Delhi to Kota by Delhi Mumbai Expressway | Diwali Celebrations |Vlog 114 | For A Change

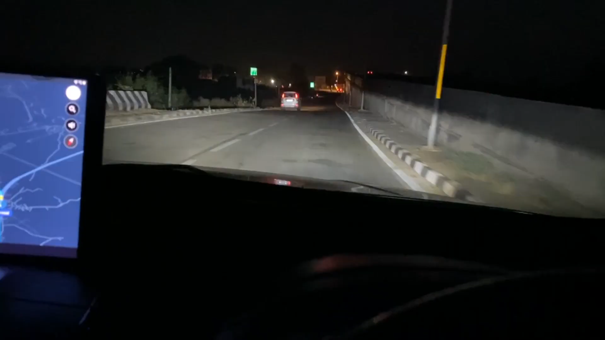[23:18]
आ गया जी फाइनली कट, कोटा का मुड़ गए हैं कोटा के लिए। तो जी 12:30 के आसपास निकले थे और अभी 6:15 हो रहे हैं,
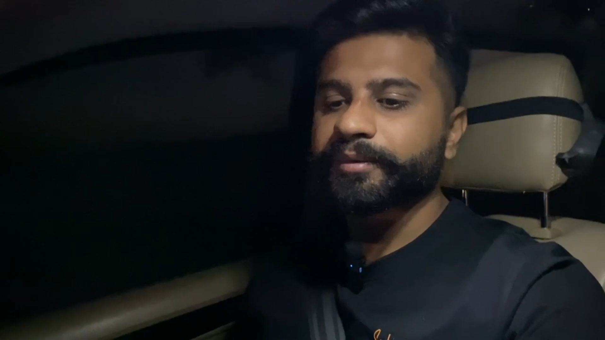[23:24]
तो आप मान के चलो 6 घंटे मोटे मोटे लगे ठीक है। और एक्सप्रेस वे ने ना बहुत हेल्प करी यार, मतलब ये जो NH8 पहले हुआ करता था जो हम यूज करते थे नॉर्मली,
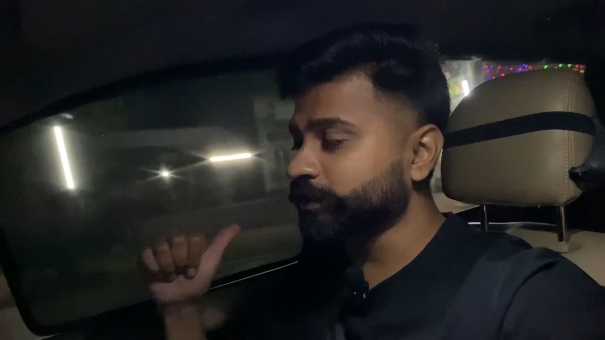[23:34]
उससे तो बहुत ज्यादा बेटर है यार, मतलब जमीन आसमान का फर्क है। उसमें लगते थे 9-10 घंटे, इसमें लगे 6 घंटे सोचो।
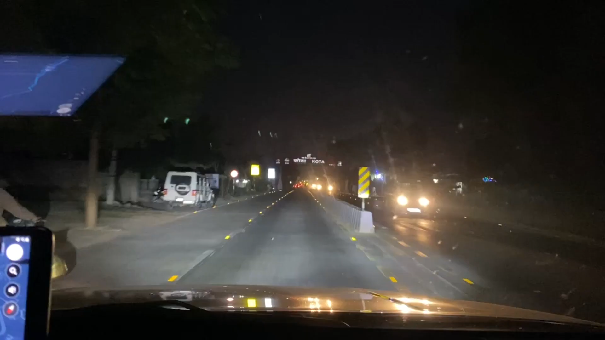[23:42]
तो जी ये बोर्ड आ गया, वेलकम टू कोटा।
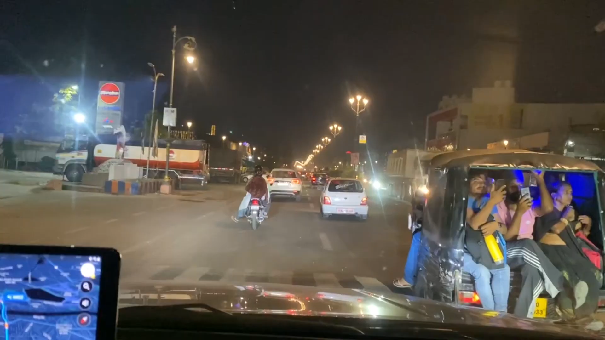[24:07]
एक बार फिर से स्वागत है आप सभी का कोटा में। लाइटिंग देखो आप कितनी जबरदस्त हो रखी है।
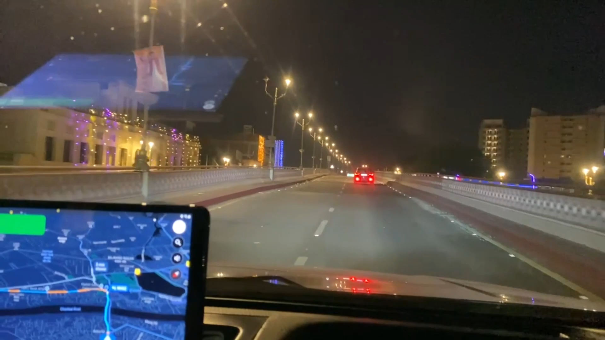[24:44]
अभी हम जिस रोड से आए हैं ना उसी से फ्लाईओवर स्टार्ट हुआ और अभी ये घूम के ना पूरा घूम के फिर उसी रोड पे छोड़ देगा।
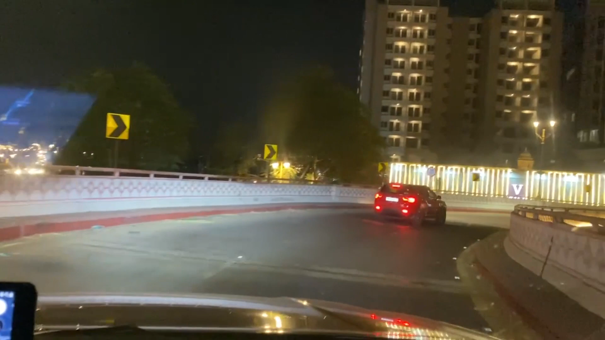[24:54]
ये देखो पूरा घुमा रहा है, ठीक है, घुमाता जाएगा घुमाता जाएगा।
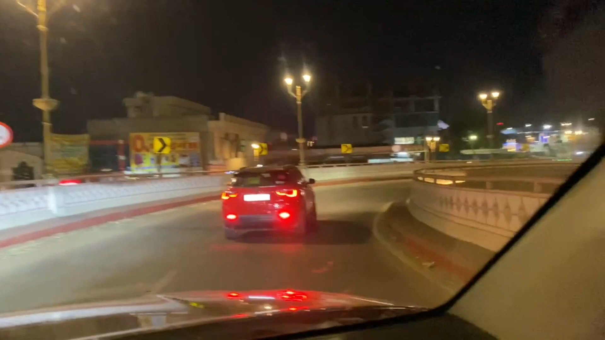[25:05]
ये देखो अच्छा अच्छा सब बना रखा है, डेकोरेट बढ़िया तरीके से कर रखा है लोग ताकि खुश हो जाएं।
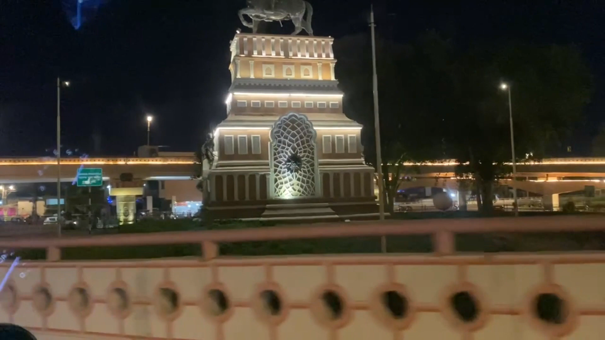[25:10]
लेकिन देखो वहां से चढ़े थे और
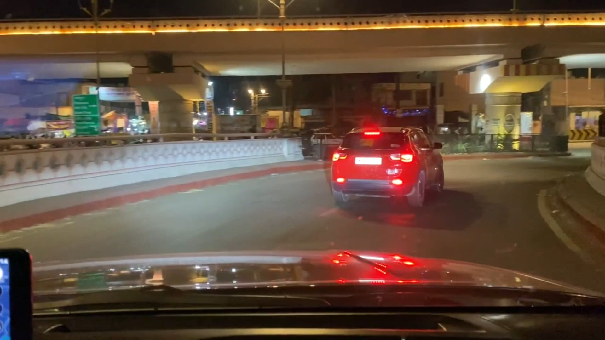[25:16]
वापसी का आ गए घूम के उसी जगह पे उसी रोड पे आ गए, मतलब वहां से चढ़े और यहां उतर गए।
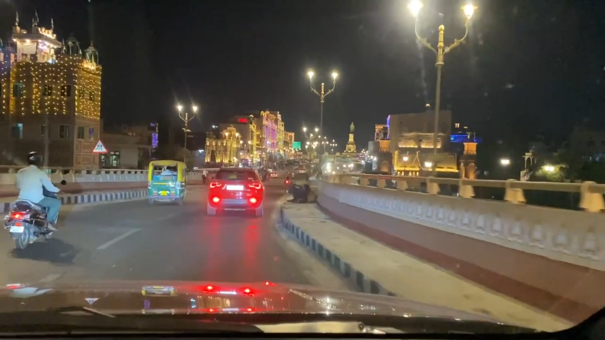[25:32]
देखो जी महल में एंट्री हो रही है किसी के, ऐसा लगने लगता है यहां पे कितना सुंदर लग रहा है यार, कितना सुंदर।
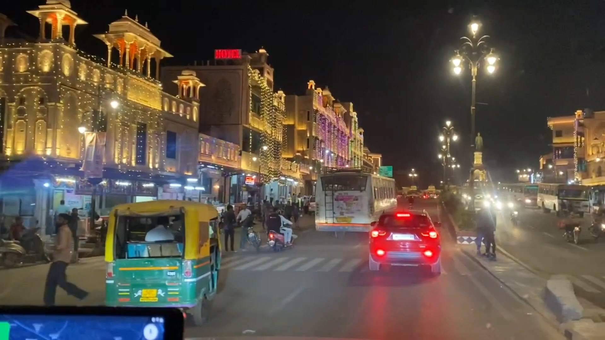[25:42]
एक तो दिवाली के करके ना लाइट्स भी हर जगह लगी हुई हैं और वैसे ही यहाँ की लाइटिंग इतनी सुंदर थी मेरे पिछले वाले व्लॉग्स में आपने देखा होगा,
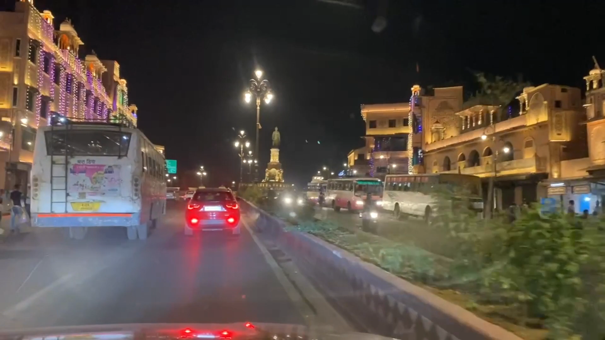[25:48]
लेकिन दिवाली की जो ये फेस्टिव लाइट्स है ना इनसे तो भैया चार चांद और लग गए यार, सीरियसली अति सुंदर।
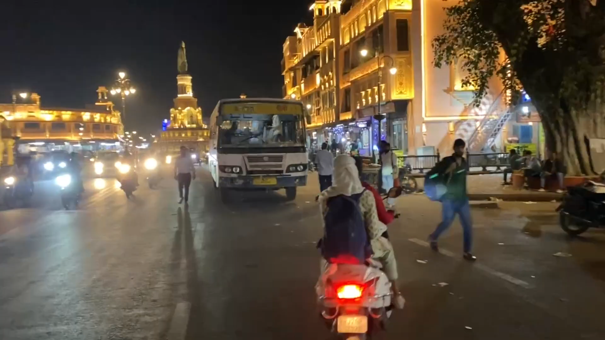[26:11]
तो जी कोटा में एंट्री बस हुई है यहाँ से घुसे और गाड़ियाँ अपनी यहाँ लग गई है,